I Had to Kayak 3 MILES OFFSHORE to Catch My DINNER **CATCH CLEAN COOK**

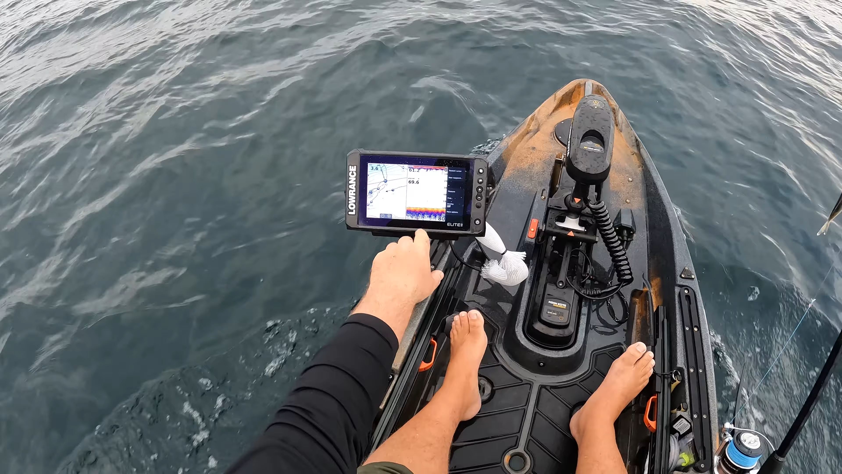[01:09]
already in 61 foot of water water temperature 70 degrees and uh yeah we're just gonna head out find us a reef and uh drop a bait down on it all right y'all we just pulled up to our spot right here not picking up the structure yet